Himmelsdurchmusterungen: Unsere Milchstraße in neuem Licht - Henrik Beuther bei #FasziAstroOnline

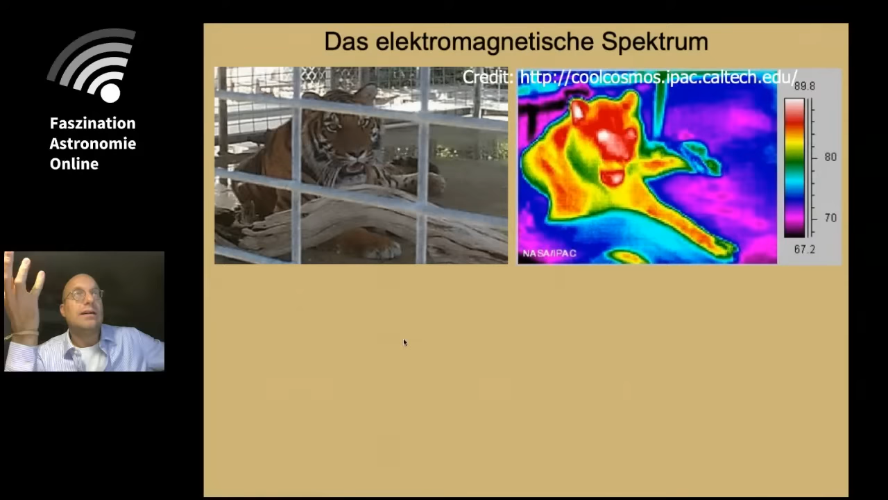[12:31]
dadurch, dass sie so viel kälter sind, kaum mehr sichtbar. Wenn man sich jetzt einen elektromagnetischen Bandpass zum Beispiel anschaut, sieht man, dass der optische Bereich, eben das wir sozusagen kennen, von blau nach rot, ist nur ein ganz, ist nur ein ganz kleiner Bereich. Und jetzt links davon findet man höher energetische Strahlung und rechts davon findet man niederenergetische Strahlung.
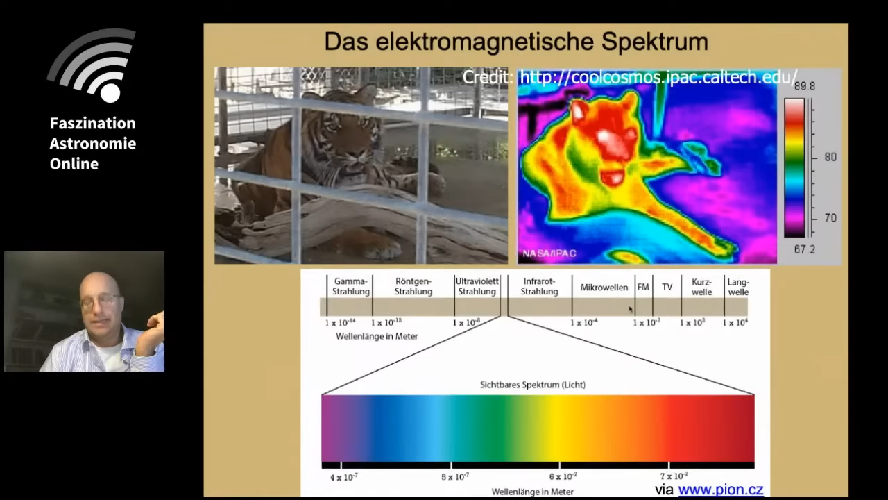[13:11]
Und da es sich bei uns um kalte Materialien in der Sternentstehung handelt, werden wir uns eher jetzt heute auch im Rahmen dieses Vortrages mit den niederenergetischen, langwelligeren Prozessen auf der nächsten auf der rechten Seite des optischen Spektrums sozusagen konzentrieren. Um Ihnen mal ein astronomisches Beispiel zu nehmen, Sie alle haben sicherlich schon Orion bei Nacht gesehen, nicht das schöne Sternbild des Orion.